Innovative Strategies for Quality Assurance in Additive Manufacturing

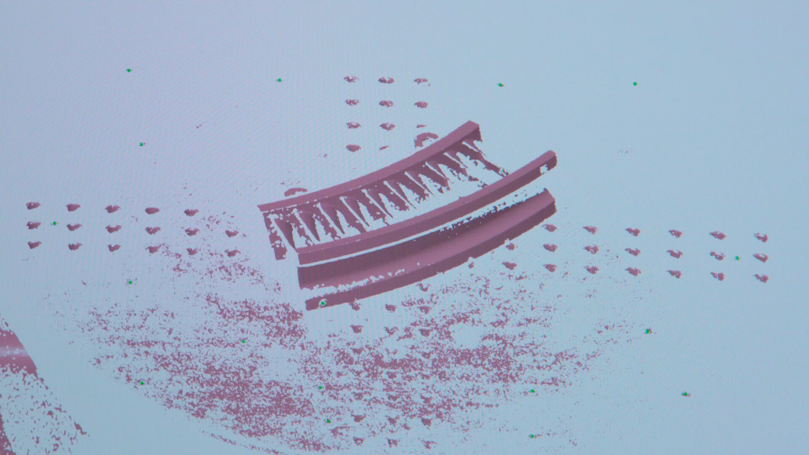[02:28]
The part is being analyzed for deformations with a fringe projection scanner.